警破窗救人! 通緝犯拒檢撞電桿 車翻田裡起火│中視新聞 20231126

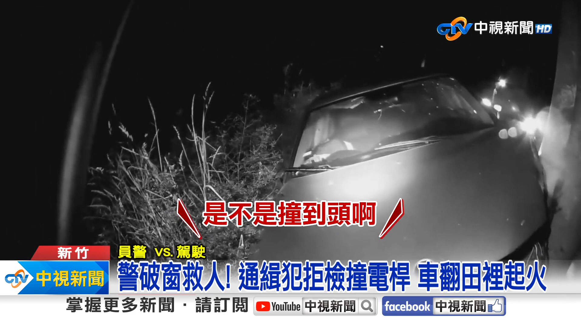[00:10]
左邊車頭幾乎全匯輪胎直接離家出走眼看引擎蓋不斷冒出白煙員警立刻破窗救人